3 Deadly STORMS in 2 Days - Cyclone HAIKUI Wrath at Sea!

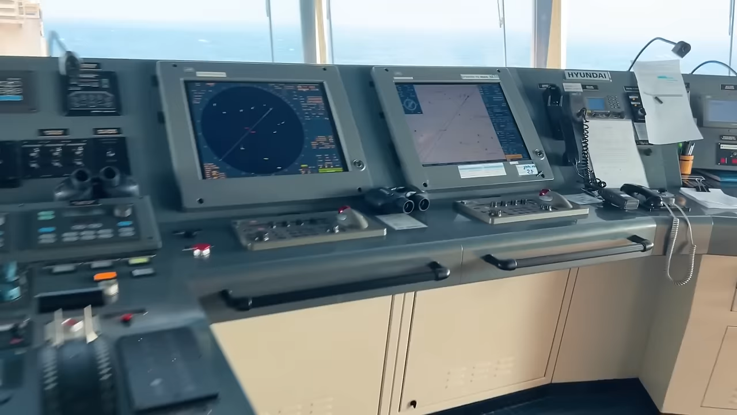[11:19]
So what we are scared of.
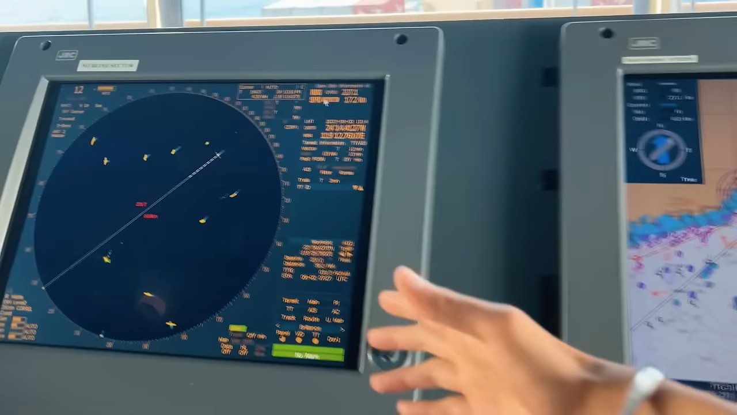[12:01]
Also in Taiwan state. No. Fishing boats. I mean. This is. Like a.
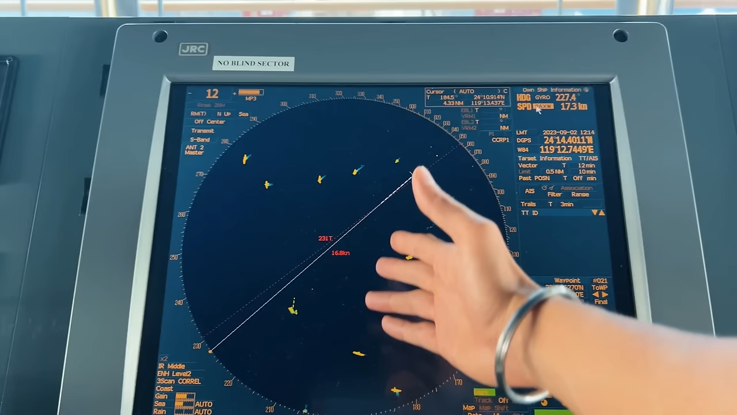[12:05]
Luxury picture. Of the radar. In this part. Of the area. That is why.